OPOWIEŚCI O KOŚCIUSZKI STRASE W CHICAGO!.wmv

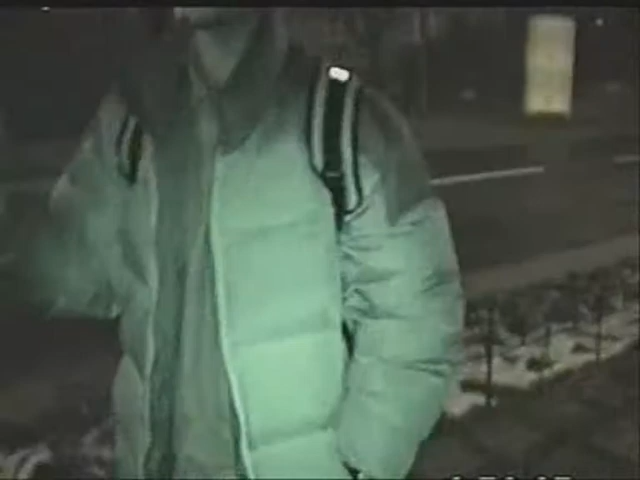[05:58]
Filmy Gosia. Jedzie właśnie Gosia na rowerze. Sprawdźmy.
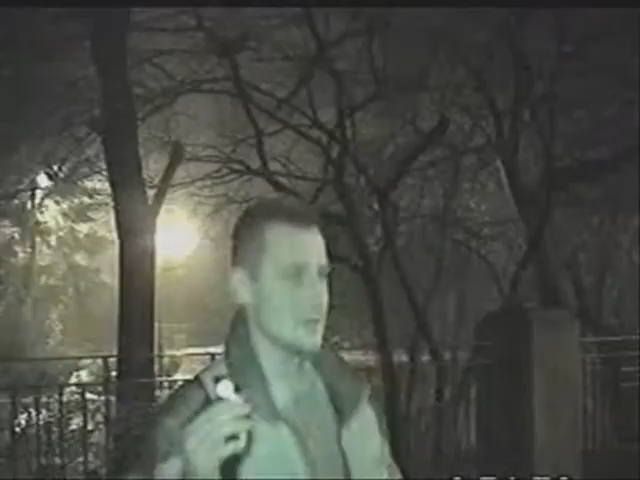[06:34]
Teraz się przejdę tutaj właśnie jeszcze kawałek i ja pokażę, gdzie mieszkam. I potem będzie się wypowiadał mój kolega, który tu mieszka te 30 lat już i on potem powie resztę o swoim życiu i w ogóle o karierze i w ogóle, nie? Także idziemy za mną.
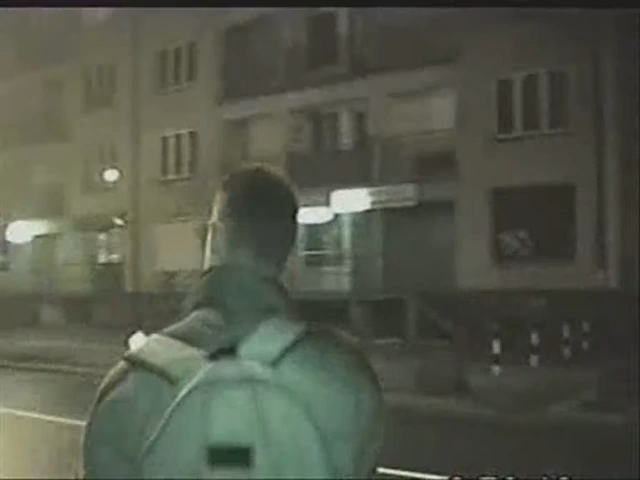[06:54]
Tu teraz panowie zakładają właśnie światełka noworoczne na święta. W ogóle ta ulica to jest największa ulica w Chicago.
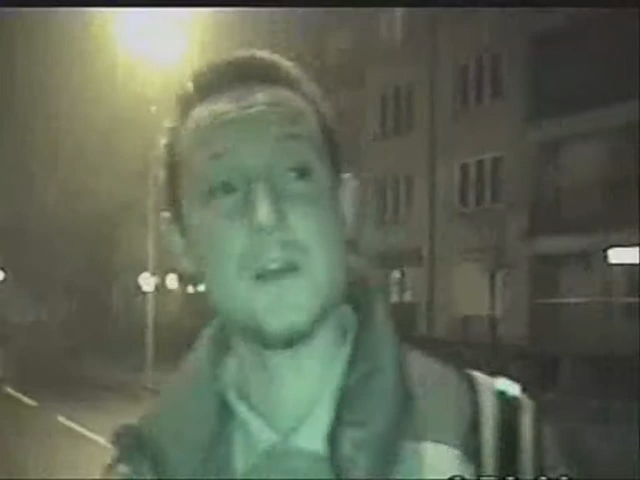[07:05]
Z tej ulicy się ciągnie. Na tą ulicę się potem ciągnie, dochodzi do Manhattanu.